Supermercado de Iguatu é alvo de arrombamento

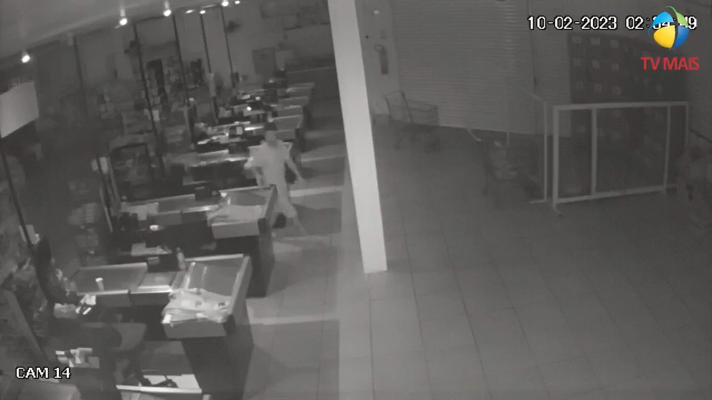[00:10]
que o supermercado que fica nas mediações da Vila Cidal, junto também ao centro da cidade de Iguatú, mais precisamente na rua José Santana Montenegro, aqui na cidade de Iguatú, onde esse homem, como é mostrado aí nas imagens das câmeras de segurança do próprio estabelecimento, é flagrado invadindo o local. Outro detalhe que chama a atenção é que ele possuía, ele possui, na verdade, um sistema de monitoramento de uma tornozeleira.